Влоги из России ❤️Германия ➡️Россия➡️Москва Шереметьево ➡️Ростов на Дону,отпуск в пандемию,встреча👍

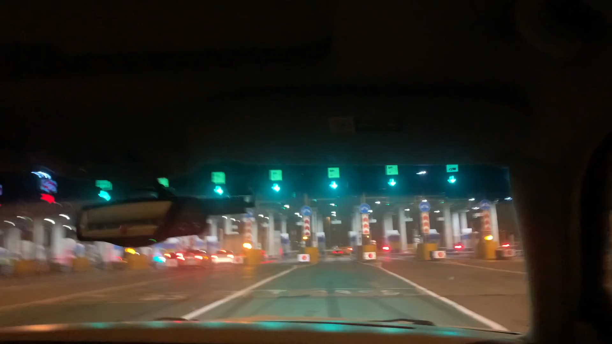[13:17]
Платная дорога, да? Это платная же дорога, да? Да Сейчас мы здесь Проедем, заплатим
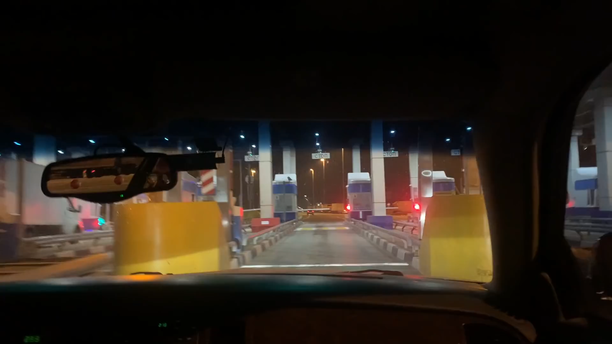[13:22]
А у вас вот это в окошечку